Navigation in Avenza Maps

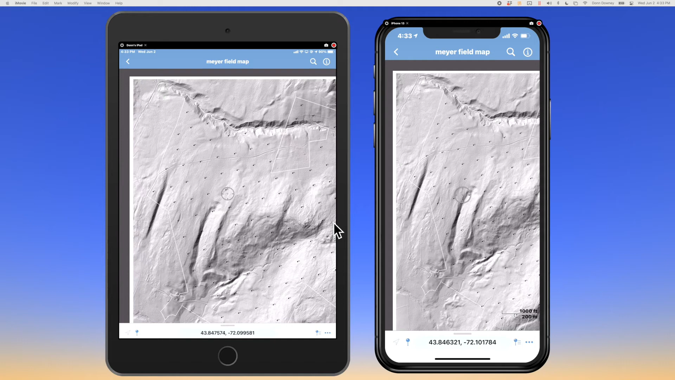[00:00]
This is a map that I've produced in QGIS, a geo-referenced PDF that is a grid of my sample plots for forest inventory.
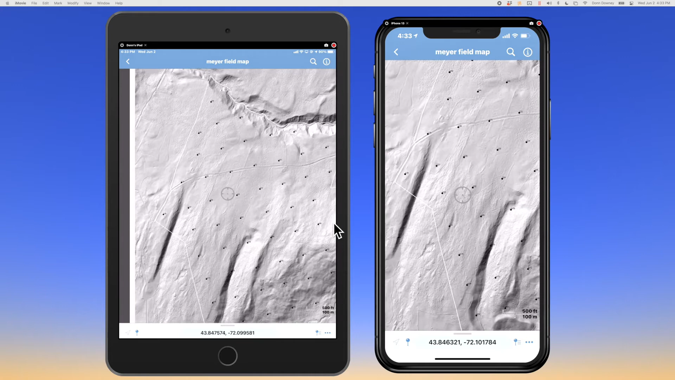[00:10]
So you're looking at an iPhone on the right and an iPad on the left, and I'm going to zoom in on a sample plot,
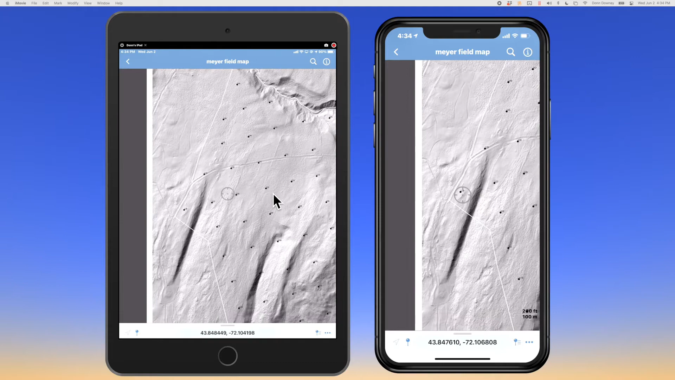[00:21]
my intended destination. And when I have the crosshair centered over the sample plot where I want to go, I'm going to use this pin icon near the lower left, and that is what Avenza calls a placemark, which is also, you know, a waypoint if you're thinking about other GPS apps. So we're going to add a placemark.
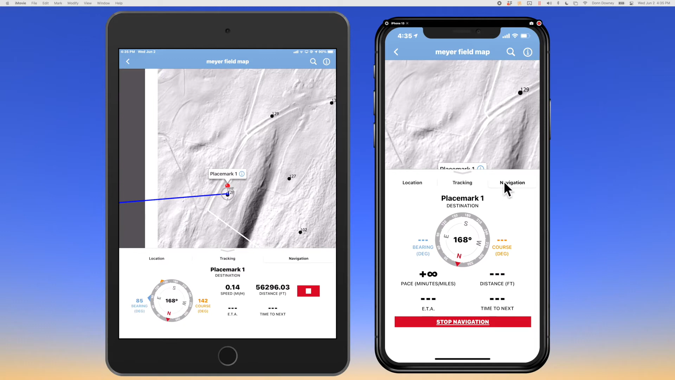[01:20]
You can swipe this panel down out of the way, and then in the far lower right, you will touch this arrow icon twice, and that will put it into both centering over you if it can,
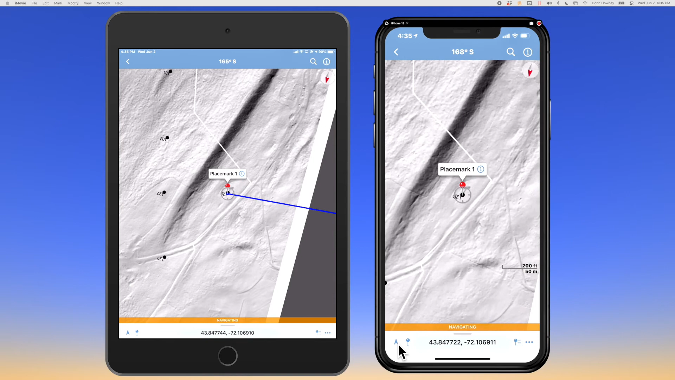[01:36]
and it will also orient your phone or your iPad so as you navigate. So right now I'm turning my iPhone and my iPad, and I would simply follow directly towards that towards that mark.
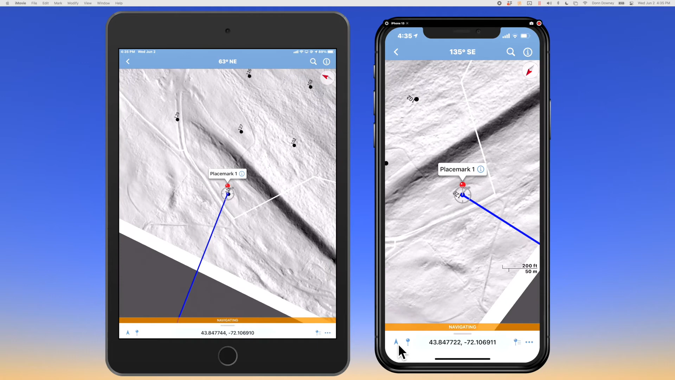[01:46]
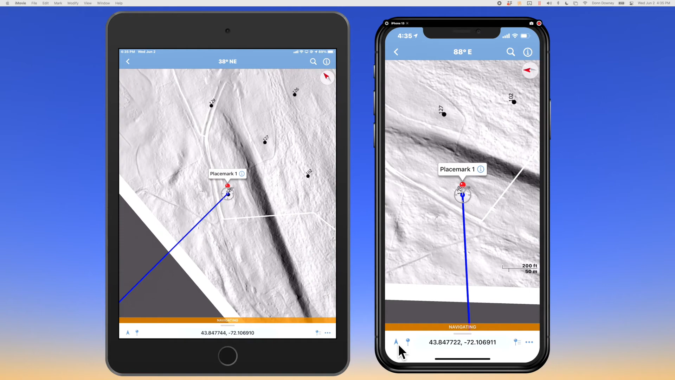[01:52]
Now when I get to my destination, when you get within 10 meters, it will automatically leave navigation mode, and then I will just delete this placemark and add the next one.
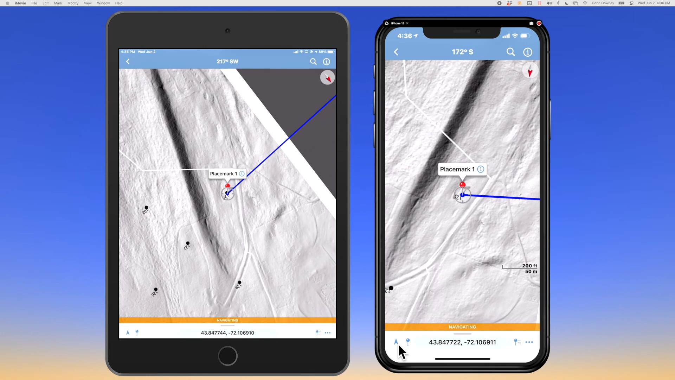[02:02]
So in order to delete the placemark, you touch the eye again,
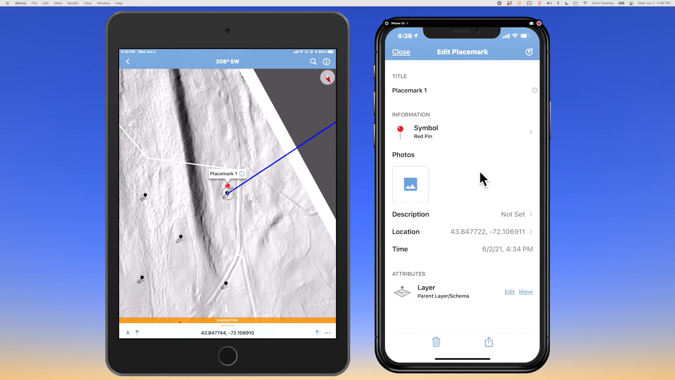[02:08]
and you'll see a trash can in the lower left.